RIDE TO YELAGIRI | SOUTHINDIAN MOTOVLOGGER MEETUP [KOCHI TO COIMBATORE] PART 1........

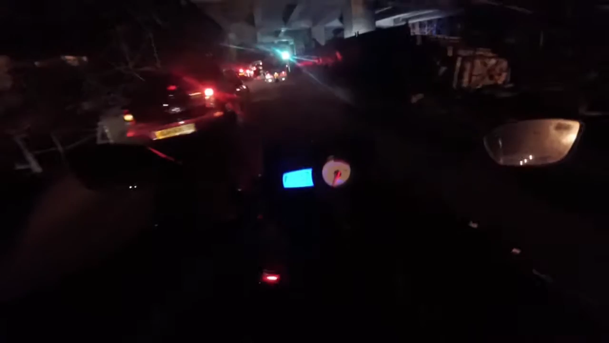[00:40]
The only reason I started at 3:30, actually 3:45 in the morning, is because I could avoid this shit. Damn.
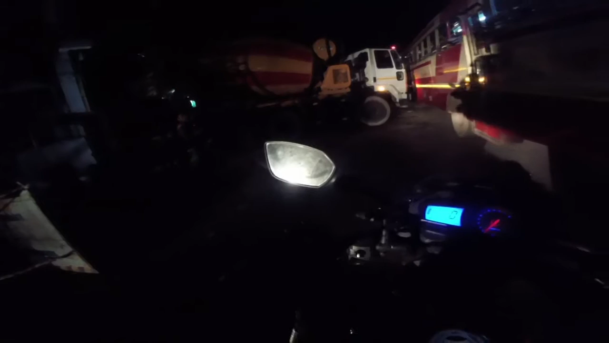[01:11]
एक्सीडेंट है क्या? एक्सीडेंट है क्या? चलेगा ना?
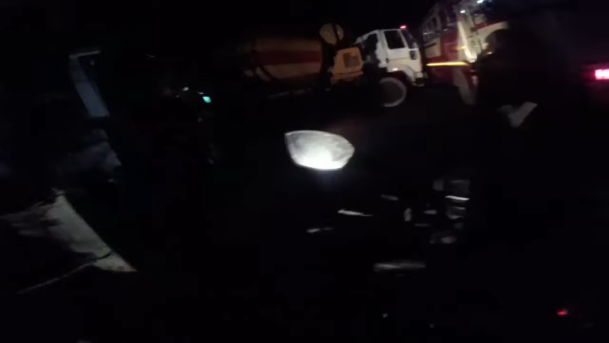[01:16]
Literally 30 meters and I'm stuck again. Baking inside my jacket. Fuck.
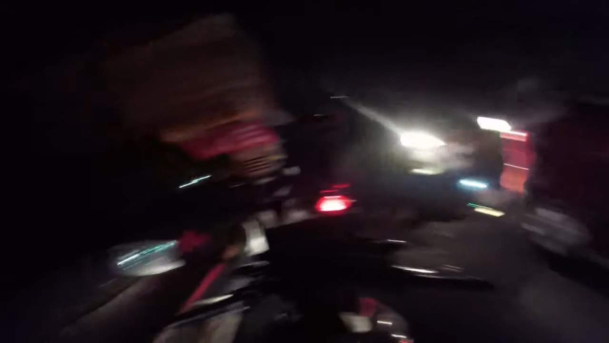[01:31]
It started raining for a few minutes over here, not over there. I didn't get wet yet.